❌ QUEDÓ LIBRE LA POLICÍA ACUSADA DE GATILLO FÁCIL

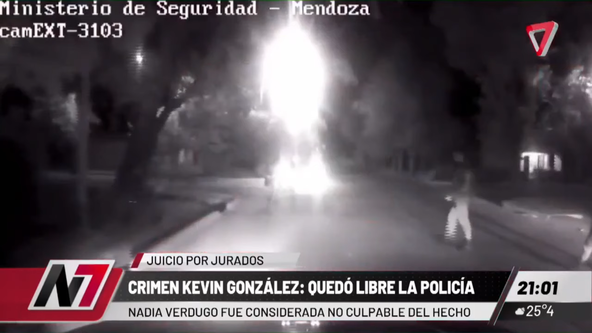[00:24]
donde había un enfrentamiento entre bandas, donde la gente llamaba al 911, llegó el personal policial y allí vemos estas cámaras de seguridad que muestran el accionar policial contra estos jóvenes que también los atacaban a los policías. Claro, recordemos, Sofía, que se estaban peleando dos bandas cerca de una plaza ahí en Malargue y llega la policía y después hay un intercambio, no sé si de disparos claramente, pero los policías decían que también les habían arrojado piedras, etc.